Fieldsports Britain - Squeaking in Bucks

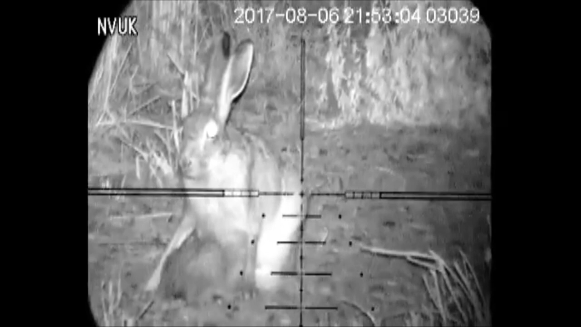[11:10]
John Bailey from Bailey Shooting and Countryware was trialling a night vision scope from Envy UK when he captured the images and
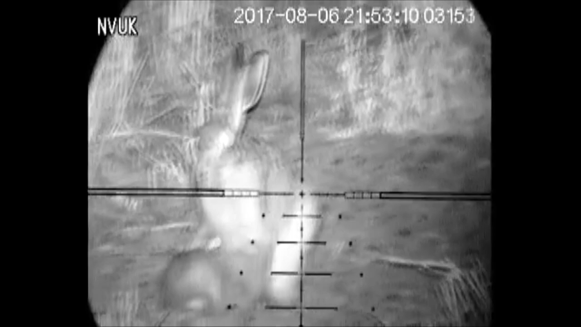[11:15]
makes the point that the rifle was unloaded and the bolt open. The National Gamekeepers Organisation has reported a good response to its stand at Countryfile Live.